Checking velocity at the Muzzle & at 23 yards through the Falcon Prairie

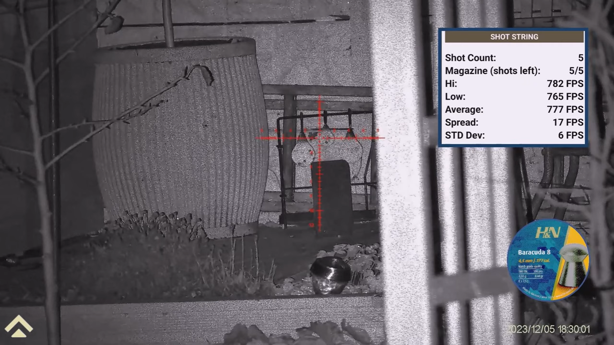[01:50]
Seven hundred eighty-two. 779. Empty magazine. Okay.
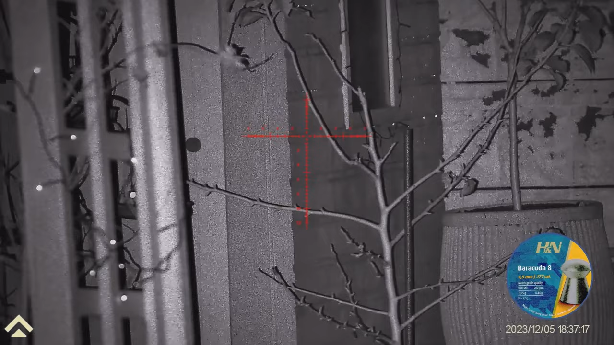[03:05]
arrange to the brick. Going back to 23 yards. I'm going to say 23.